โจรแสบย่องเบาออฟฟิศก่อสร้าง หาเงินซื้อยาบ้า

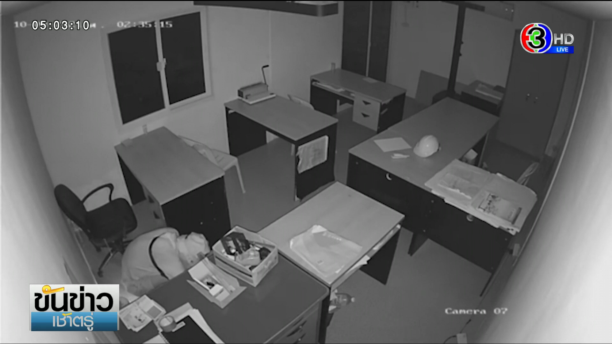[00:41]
เข้าไปได้ก็เริ่มเลย หรือ ค้น ตาม โต๊ะ ทำงาน เปิด หา ของ ตาม ลิ้น ชักก็ใช้เวลา ไม่ได้รีบร้อนอะไร มีมองกล้อง เล็กน้อย
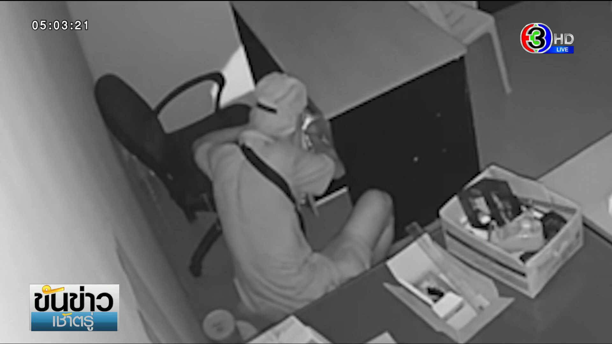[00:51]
แล้วก็เริ่ม 2 ไฟ หา ค่ะนี่เป็นเหตุการณ์ เมื่อวันที่ 8 ตุลาคม ที่ผ่านมา ช่วง ตี 2 นะคะนี่ แล้วเมื่อวันนี้ ทางพ่วงกับ สอพอเว รุวัน บอก ตำรวจไปไล่หา บอก แส คนร้าย จากกล้อง